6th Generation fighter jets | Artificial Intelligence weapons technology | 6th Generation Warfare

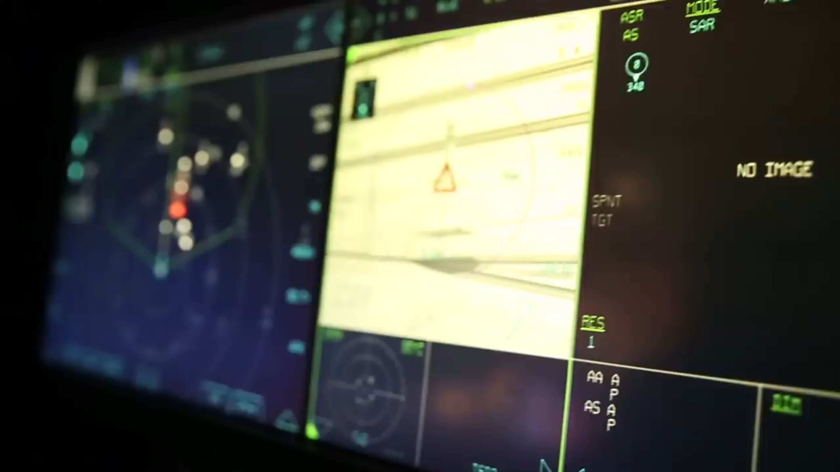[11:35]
फेज अरे रडार्स की रेंज मैकेनिकल रडार्स से ज़्यादा होती है और ये इलेक्ट्रॉनिक वॉरफेयर के टूल की तरह भी इस्तेमाल किए जा सकते हैं।
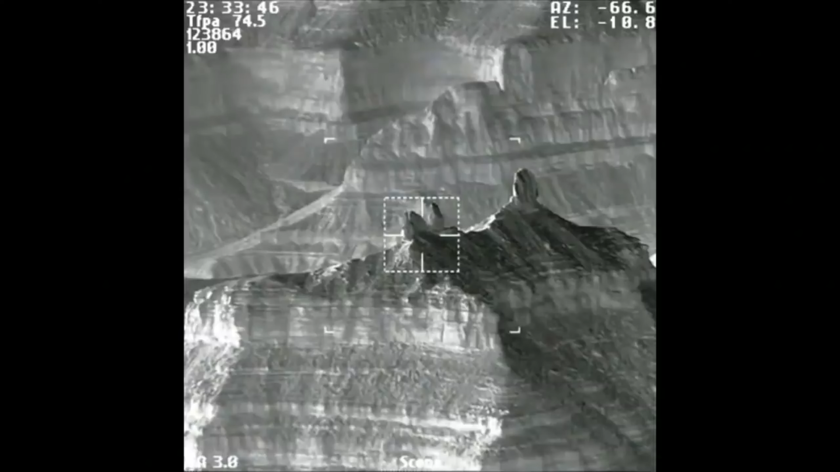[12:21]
इसके अनेक फायदे हैं, जैसे कि यह हाई रिजोल्यूशन इमेजेस प्रोवाइड कर सकता है,